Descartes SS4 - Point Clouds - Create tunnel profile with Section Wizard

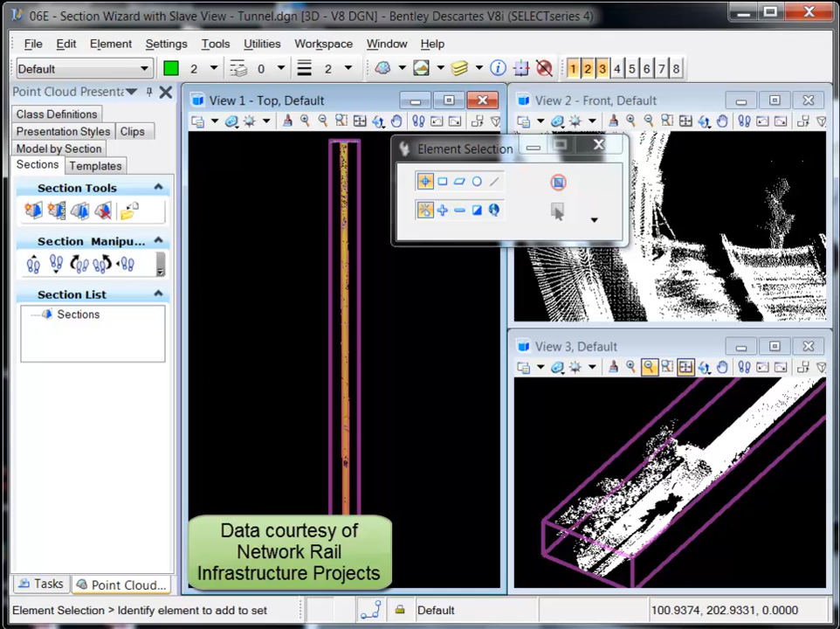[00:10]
Here's an example of using the Create Section tool to facilitate drawing the profile of a railway tunnel. This railway tunnel is nearly 500 meters long and the top view is shown in View 1. View 2, which is the front view, appears to show the silhouette of a man checking his smartphone, a portion of the scanner, as well as the rail lines. And View 3 is an isometric view with a viewpoint on the top right. The Create Section wizard will be used since it allows me to define a slave view, which is attached to the section view and simplifies viewing as well as modeling the point cloud.
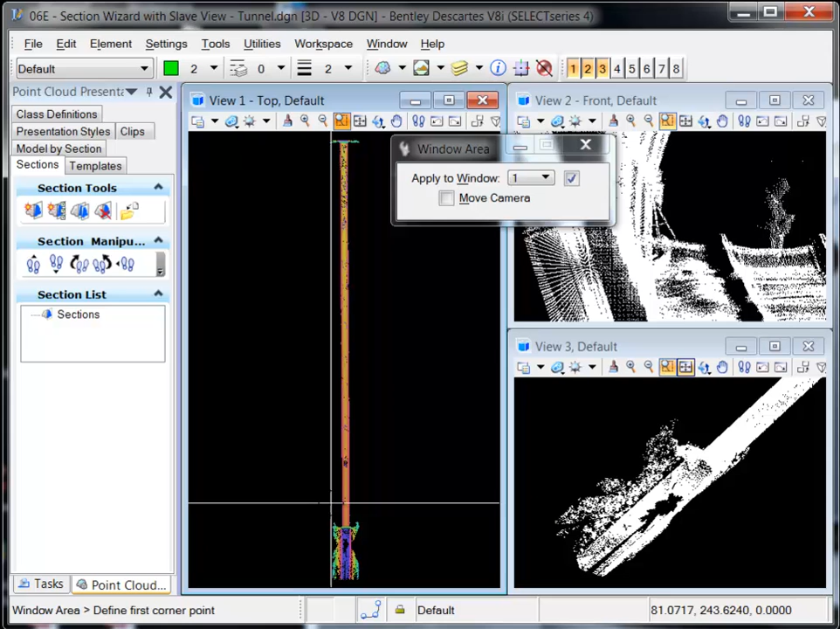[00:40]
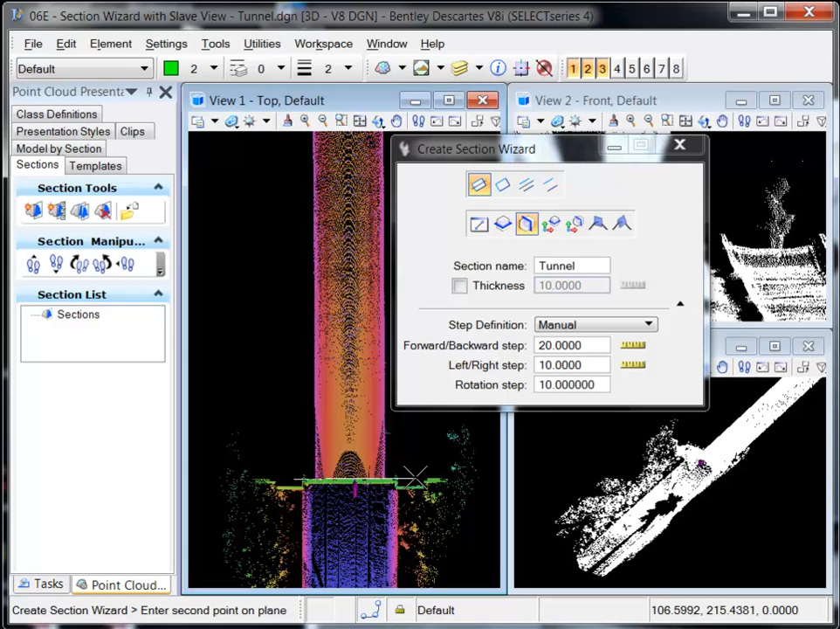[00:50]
The section plane location, direction and thickness are defined. After the data points are placed, the wizard will start and guide you through the remainder of the settings.
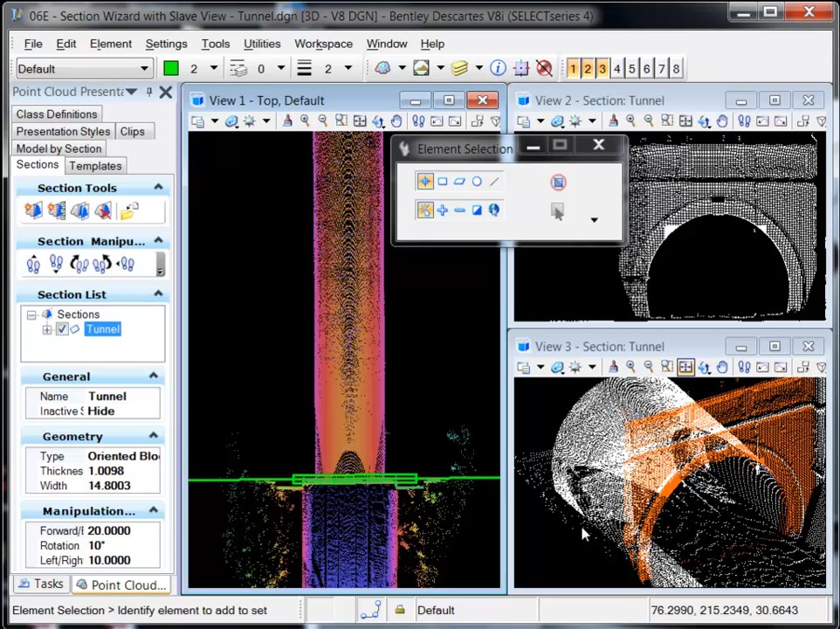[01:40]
When the section is walked forward or backward, both the section view and slave view are updated to reflect the new location of the section plane.
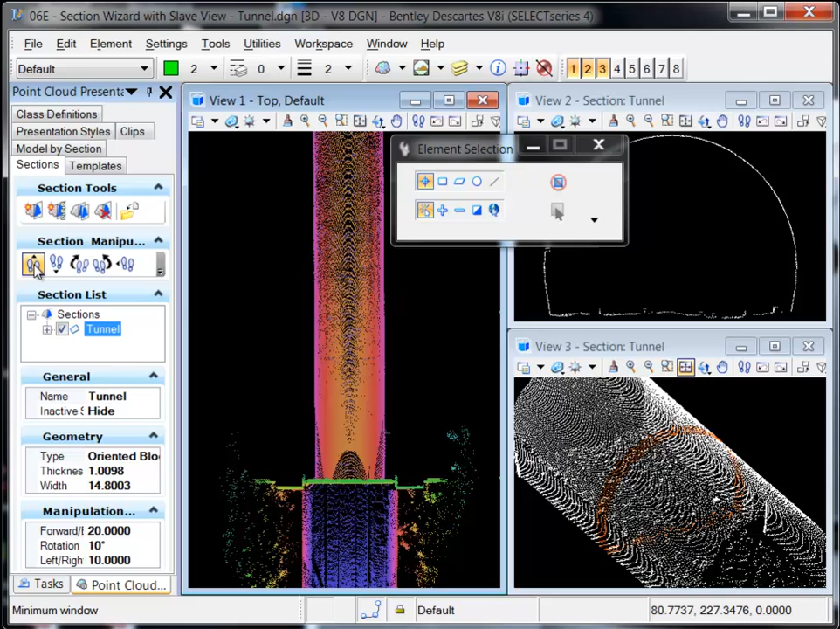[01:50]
The profile of the tunnel can now be traced digitized with confidence. In this example, a B-spline curve is being used as the profile element.
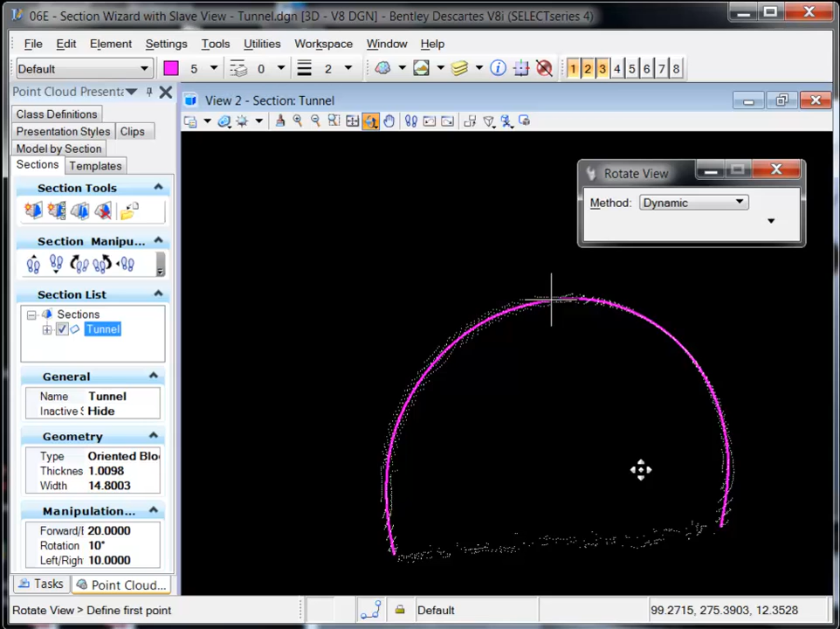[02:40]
The Reset Section tool can be used to reorient the target view back to the section plane.